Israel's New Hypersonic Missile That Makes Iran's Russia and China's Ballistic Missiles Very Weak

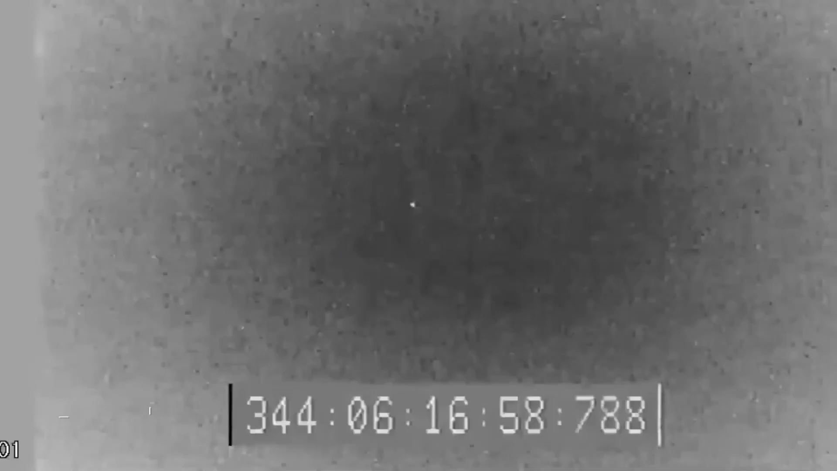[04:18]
hit to kill interception capabilities high
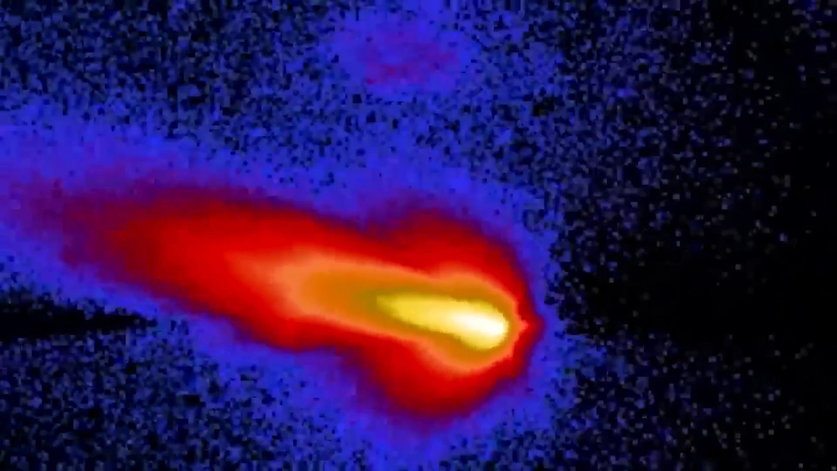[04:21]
altitude exo-atmospheric targeting and operational interoperability with the high detection and tpy-2 radar